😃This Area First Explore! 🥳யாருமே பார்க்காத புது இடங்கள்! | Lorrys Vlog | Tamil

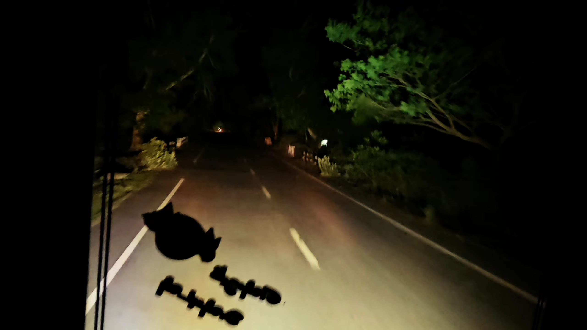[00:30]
இந்த ரூட்டு நேராக போனாலும் சம்பல்பூர் போவோம், ரைட்டில் போய் போனாலும் சம்பல்பூர் போவோம்.
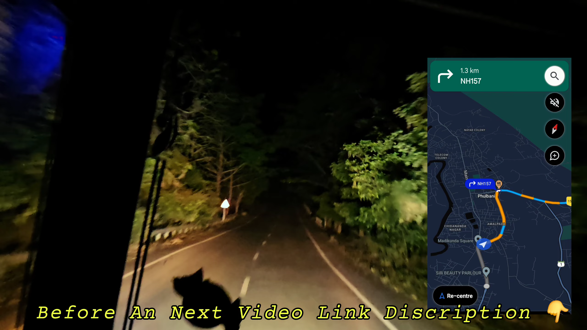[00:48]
வா பார்த்துக்கலாம் அப்படின்ட்டு கிளம்பிட்டு நாங்களும் அதில் நேராக போனால் சம்பல்பூர் போதா போதுங்க. ஓகே விடு.
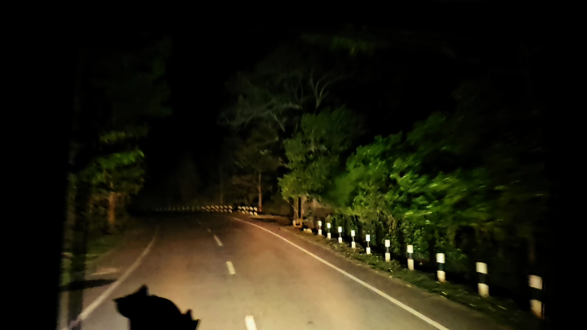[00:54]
இப்போ மணி கரெக்டாக 8 ஆக போகுது. நம்ம கரெக்டாக பவுல்பாணி அப்படின்ற ஒரு ஊருக்கு வந்திருக்கோம்.
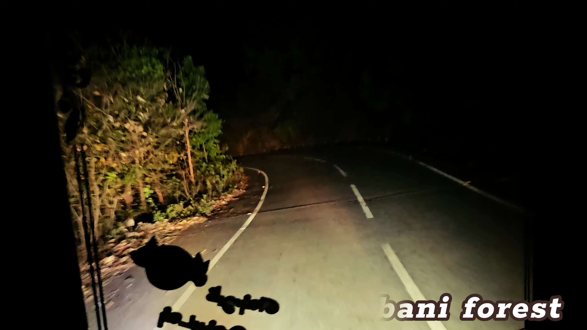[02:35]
இந்த ரோடு ரொம்ப வளைஞ்சு வளைஞ்சு போவோம். எந்த அளவுக்குன்னா மேப்பே காட்டியிருக்கு, நான் ஸ்க்ரீன்ஷாட் சைடில் போடுற பாருங்க.
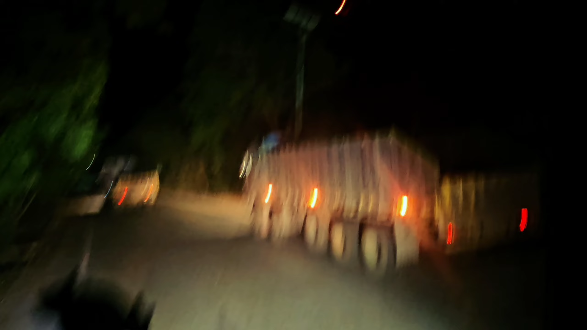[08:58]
எல்லா வண்டி லோடு ஏற்ற தான் போயிட்டுருக்கு. ஆனால் நம்ம போகிற ஒரு ஊர் கிடையாது, அவங்க வேறு ஊர் சொன்னாங்க.
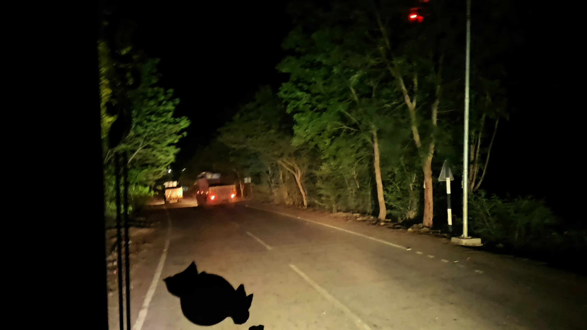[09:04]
கிட்டத்தட்ட ஒரு 3 வண்டி போக மாட்டேங்குது ஒன்றா. இந்த மெயின் ரோட்லேருந்து லெஃப்ட் திரும்பி போகணும்.
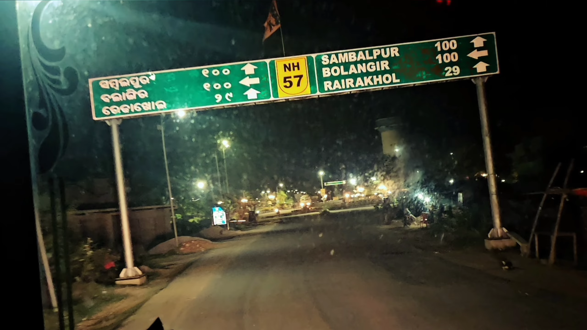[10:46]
ஓ, நம்ம பாலங்கீர்லேருந்து நம்ம சம்பல்பூர் ரோடு மெயின் ரோடு வந்துட்டோம்.
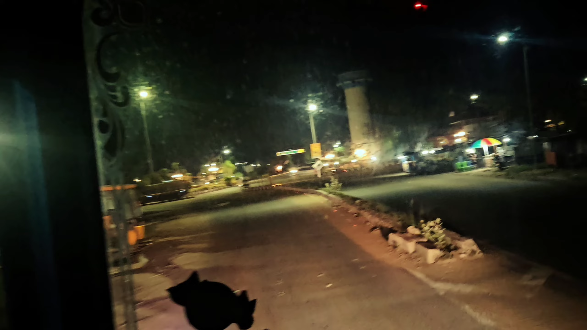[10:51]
ஆமாம் கரெக்டு. அங்கே சுற்றி இங்கே சுற்றி ஏதோ ஒரு சுற்றி வந்துட்டோம். ஆரா, நம்ம ஜெயிச்சிட்டோம், ஆரா ஜெயிச்சிட்டோம்.
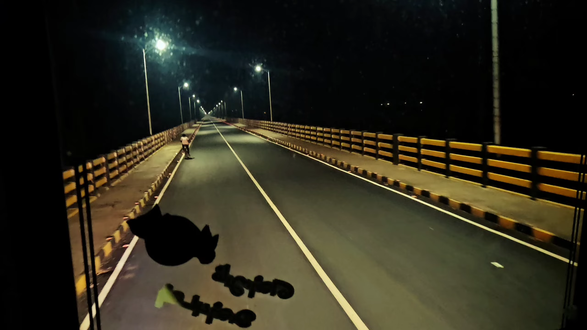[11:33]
அதான் பாருங்களேன், அந்த மாதிரி தான் ஏதோ, ஆனால் பெருசாக இருக்க ஒரு 4 கிலோமீட்டருக்கு வரும் போல.
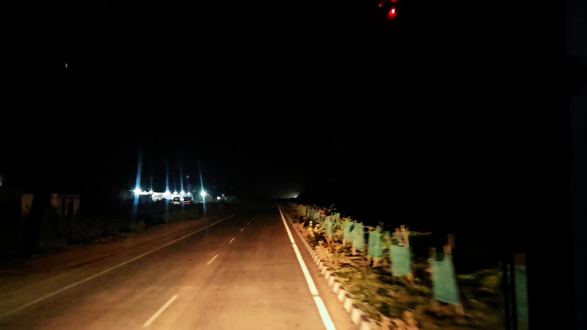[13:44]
அங்கே ரோடு இப்படி இருந்துச்சு, கொஞ்ச தூரத்துலேயே பாருங்கள் பைபாஸ்.
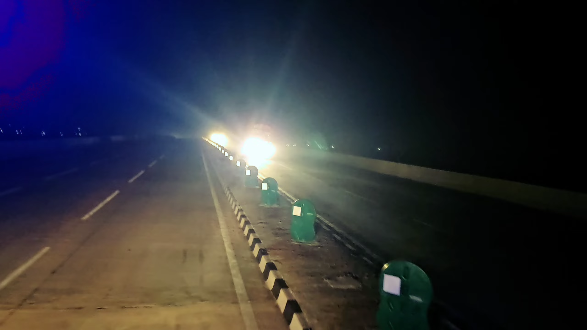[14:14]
வெல்கம் டு சம்பல்பூர். மணி 1 மணி ஆகும் போது சம்பல்பூர் வந்தாச்சுன்னு ஒரு 2 கிலோமீட்டர் இருக்கு.
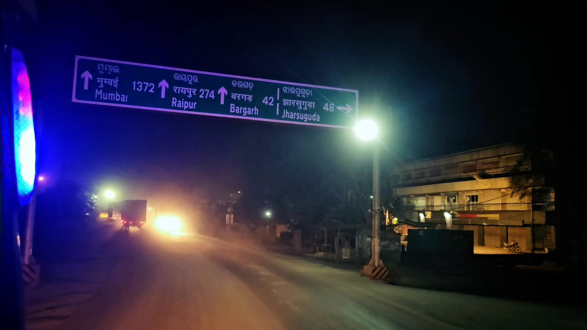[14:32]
நடிச்சாமல் 1.5 மணிக்கு என்னையா டிராஃபிக் இங்கே பாருங்கள்.
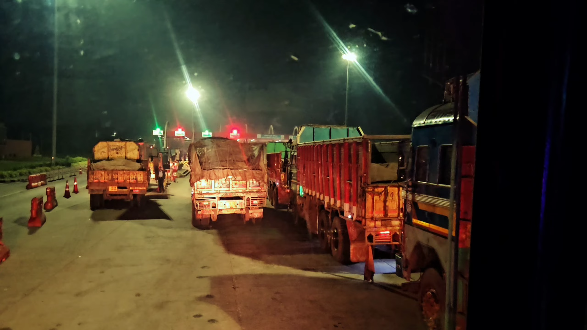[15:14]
இல்லை. ஓ, ஏறி கட் பண்ணுறாரா? ஃபாஸ்டேக்கு நார்மல் டோலுக்கு வித்தியாசம் பார்த்தீங்களா? இது வந்து நார்மல் டோலு.